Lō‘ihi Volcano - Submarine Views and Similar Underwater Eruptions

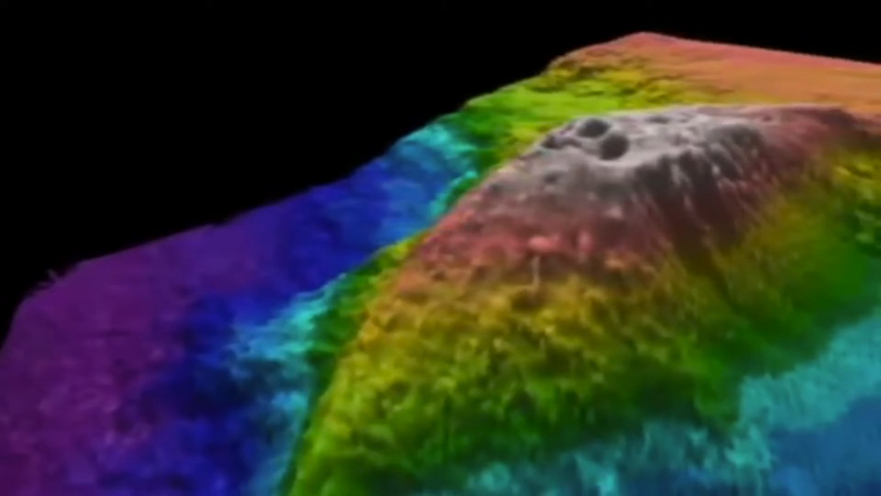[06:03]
The summit of Loihi Seamount is about 1,000 meters below the sea surface, so without remote operated vehicles or submersible, you really can't get there from here.
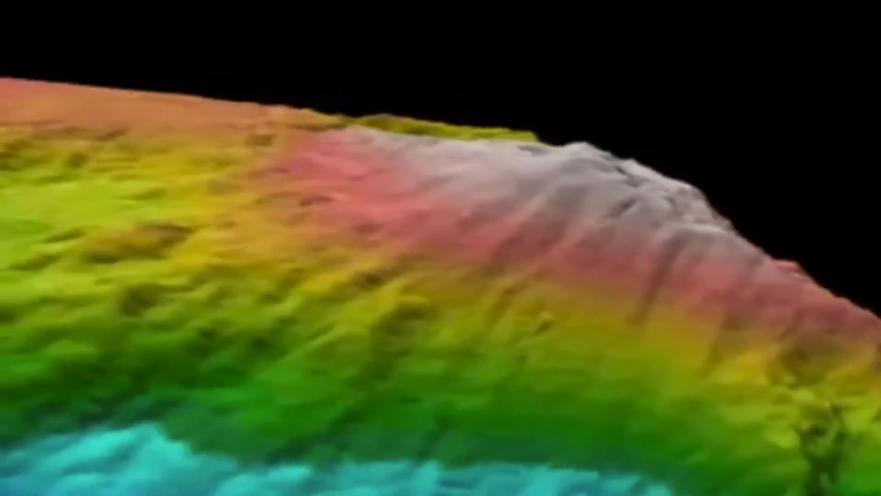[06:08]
However, Loihi is probably in the realm of 100,000 years old or so, it'll probably break the surface and you'll be able to see it with your naked eye from the air in about another 10,000 years or so.